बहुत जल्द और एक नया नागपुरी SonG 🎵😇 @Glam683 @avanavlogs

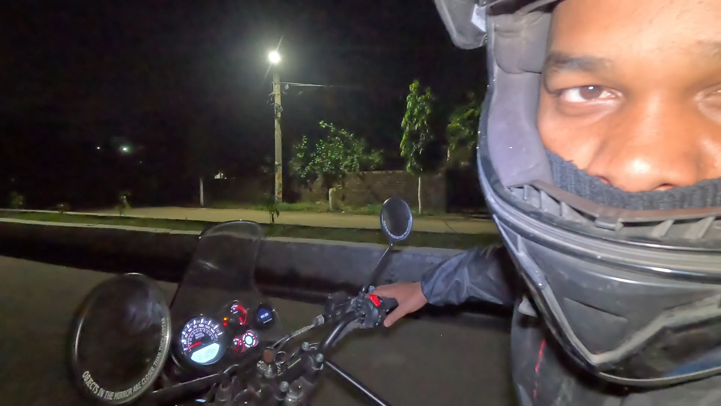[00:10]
रात में हम लोग पूर अडवेंचर करने जा रहे हैं चली दिखाते हैं जा
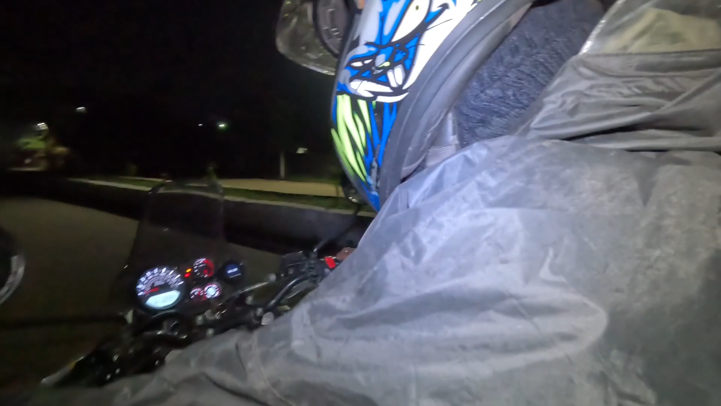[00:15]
रहे हैं जहां ले चले मेरा पती दे वहीं चल जाएंगे हूँ
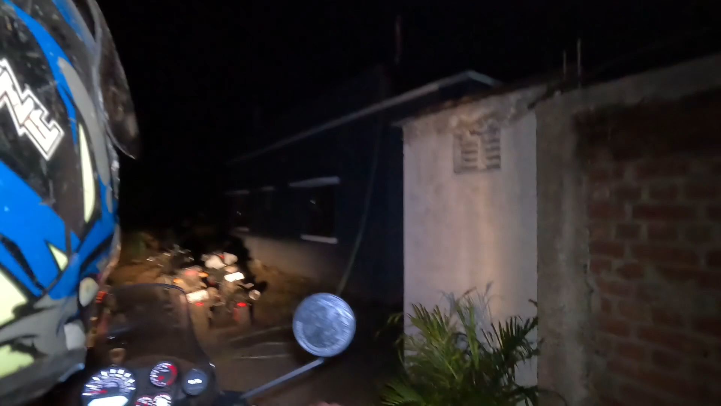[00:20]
खाफी महनत लंबे सफर जंशेदपूर्टू रांची सफर करने के बाद हम लोग पहुच चुके